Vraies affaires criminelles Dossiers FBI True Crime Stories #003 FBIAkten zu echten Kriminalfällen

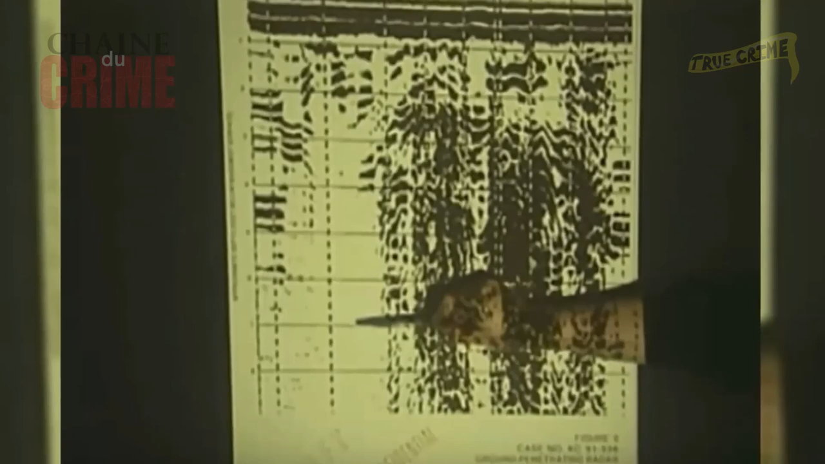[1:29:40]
L'enregistrement du radar a montré une tâche blanche ou, comme le supposait les chercheurs, quelque chose absorbait l'énergie des ondes radio.